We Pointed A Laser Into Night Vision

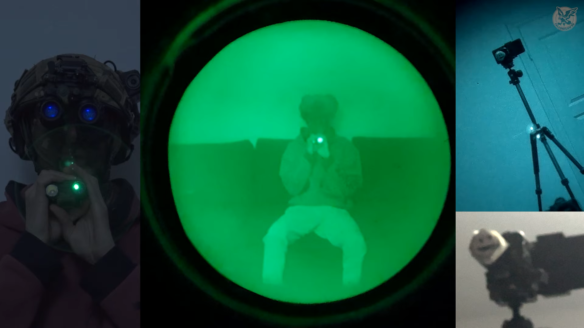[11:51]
We still haven't really gotten over the fact that the tube picture basically is clean and usable, even after low visible laser mode. We've heard you could draw a burn picture to tube through the hole so we tried to create a smiley face. But even after 20 seconds.
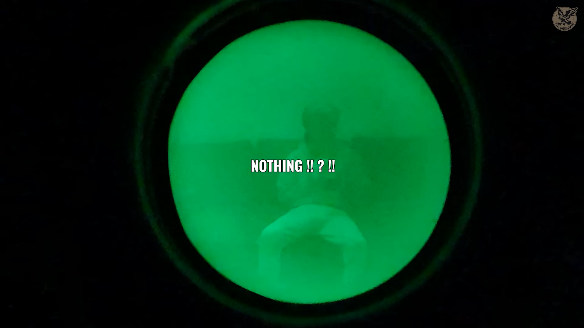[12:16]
Nothing, really. We started to get a little bit frustrated about how the heck we could make a punch and prove and visualize all the myths.
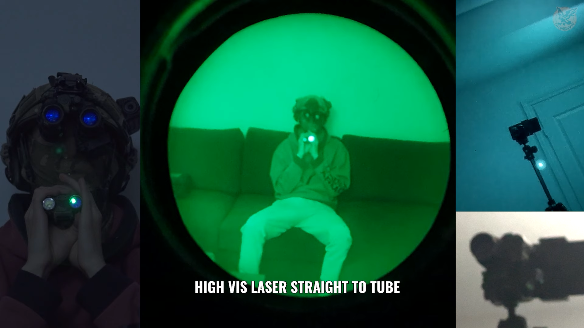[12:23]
Removed this little paper face and went all in with this Holosun laser. 5MW Holosun high visible straight to tube. After 30 seconds, the damage was not much.
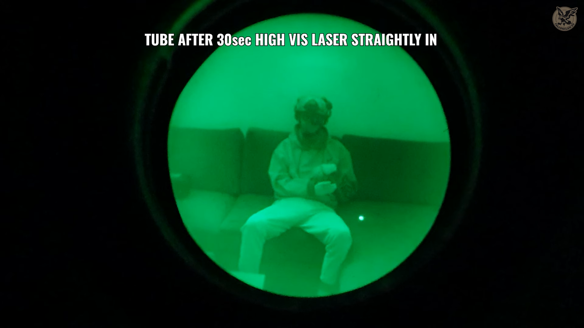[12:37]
Yes, something has appeared in the tube picture, but the device is reasonably usable.
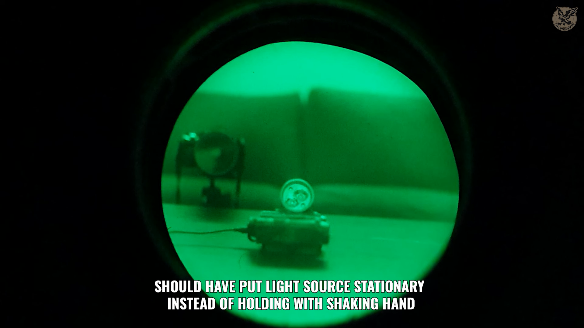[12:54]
Firstly, back to the flashlight, and we put it closer to the device. After short time frames, we cover the tube with white paper to check the tube picture difference during the process. And comparing it with our first flashlight test.
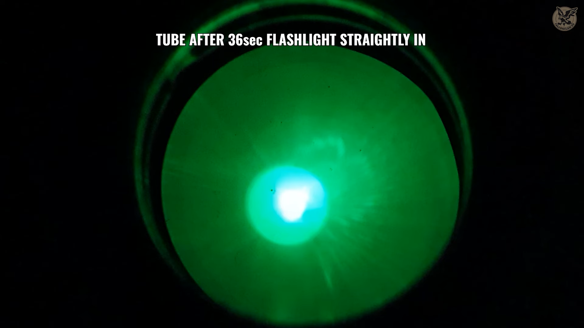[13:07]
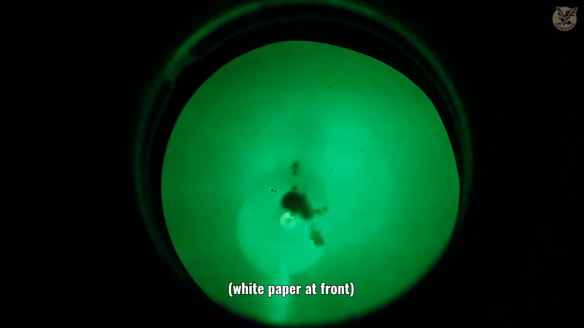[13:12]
Yes, now it seems our flashlight has made a tougher punch. But again, is this black splatter permanent?
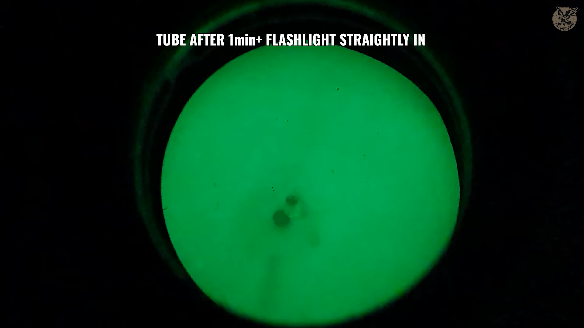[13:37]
Spotlight is back on the Holosun 420 high visible laser,
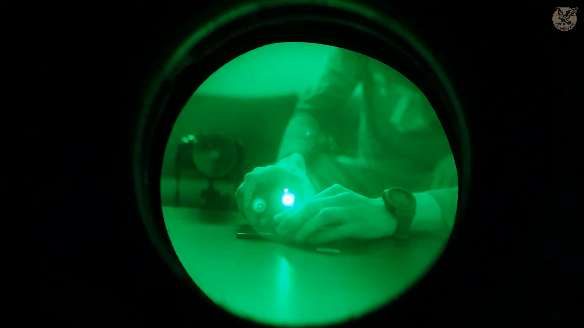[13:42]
but this time we put it on a table so the laser could be pointed directly to one spot from close distance. After we checked the white paper, from first look, the laser did not seem to be as bad as the flashlight was.
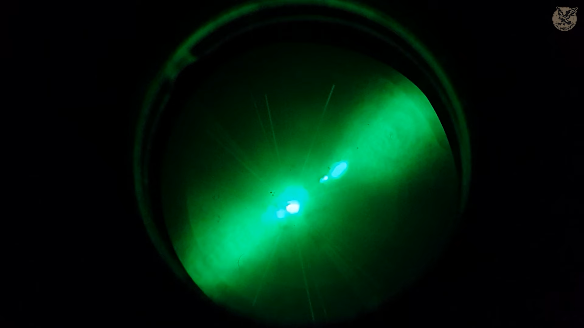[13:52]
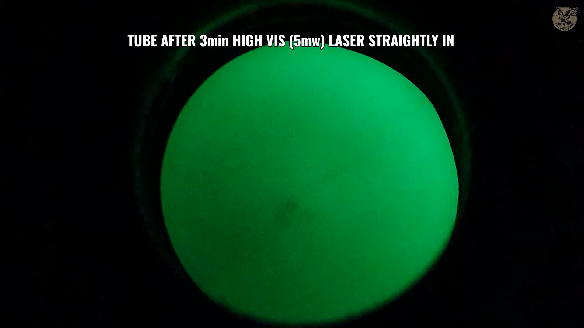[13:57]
And yes, we just showed this high visible laser straight in for 3 minutes, and again the result is simply speechless.
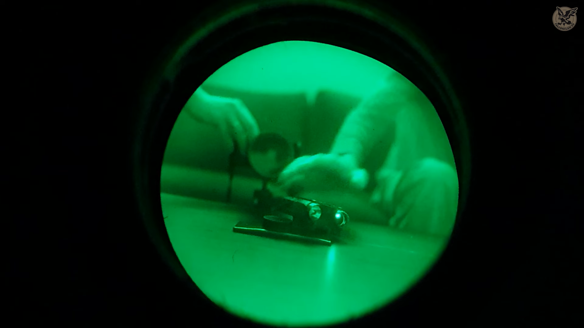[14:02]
So what else to go forward with then cut to the chase and use something even more powerful?
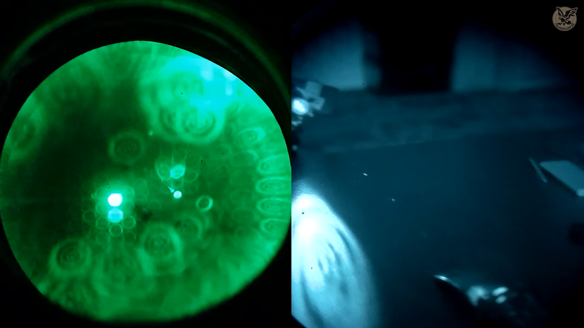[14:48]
So we raised the bar to 40 milliwatts and we now don't hold back with the timeframe either. And finally, we are actually starting to get somewhere.
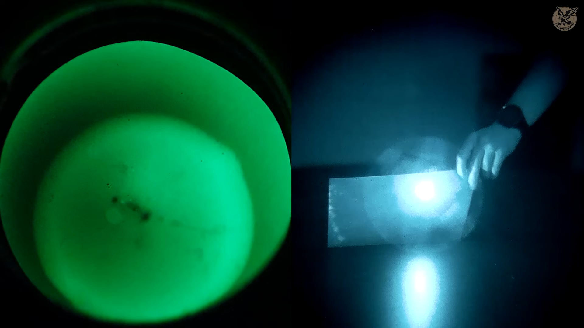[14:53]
To conclude the long waited laser test.
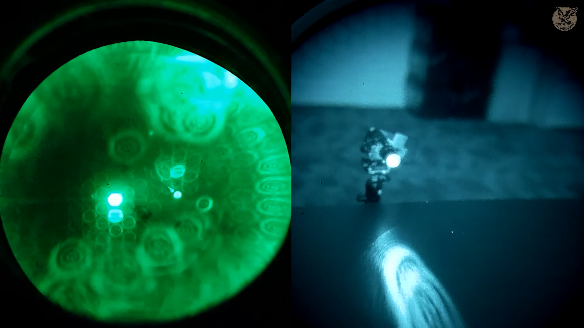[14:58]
Safe lasers as Holosuns, at least to our old tube, were not dangerous.
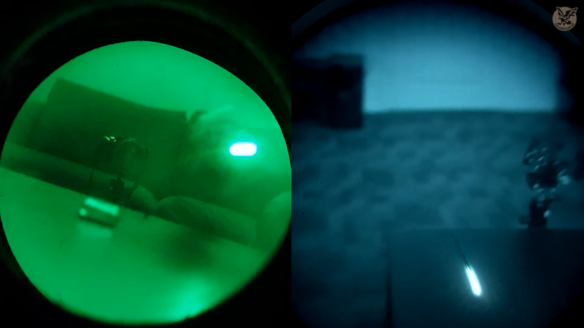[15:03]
We actually could create something to tube with the highest visible mode,
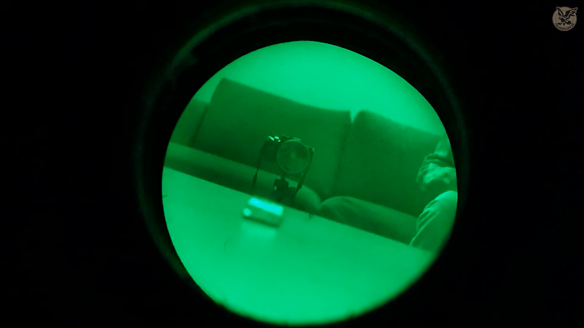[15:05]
but it's not so bad and it took some reasonable amount of time.
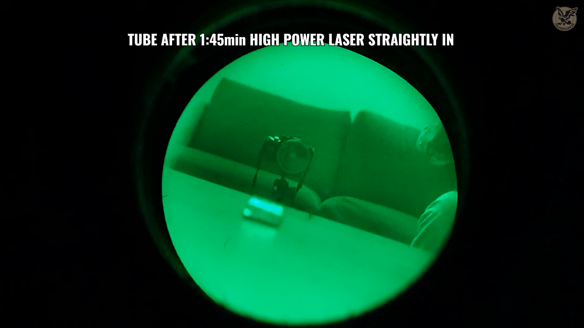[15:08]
Come on, during field op why would you straightly stare at this amount of time?
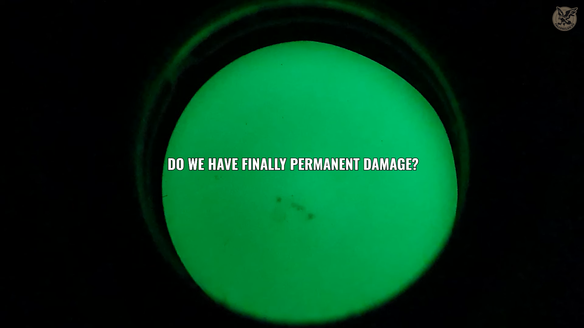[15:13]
As well if we compare 2-2 pictures, Holosun Dark Splatter has actually disappeared. So based on this Holosun could not pretty much do anything.
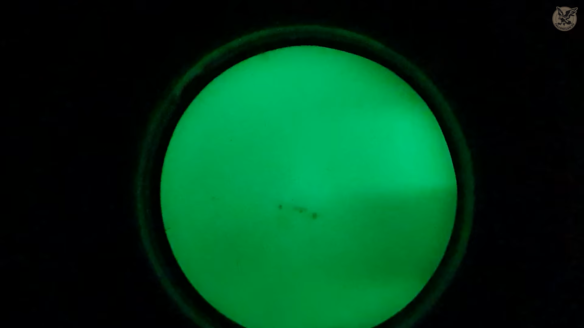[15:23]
Now high power lasers could actually be a problem here.
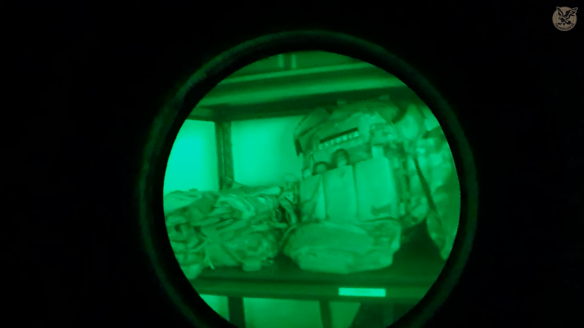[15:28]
Again, this is an old tube, and we are really surprised it has been so durable,
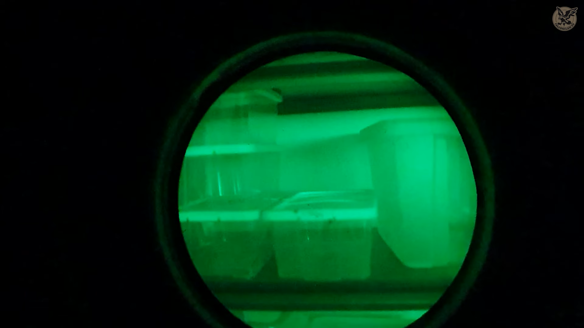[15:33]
but we've heard stories where they confirm that modern tubes can get instant damages if pointed with high power lasers. Maybe we could do this test somewhere in the future with a modern tube.